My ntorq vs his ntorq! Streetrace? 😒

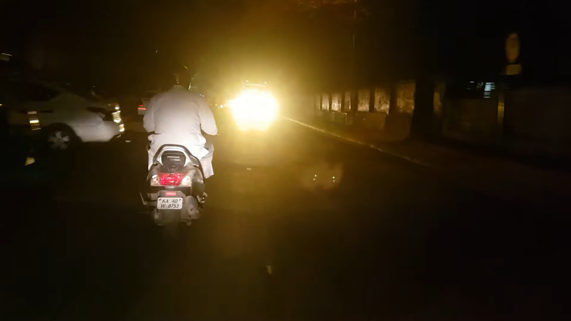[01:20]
कि ये को साले की हाइबीम जब हो यार कि वांगलूर में एक बड़ी प्रावलम है सभी से शारे सभी हाइबीम में चलाते हैं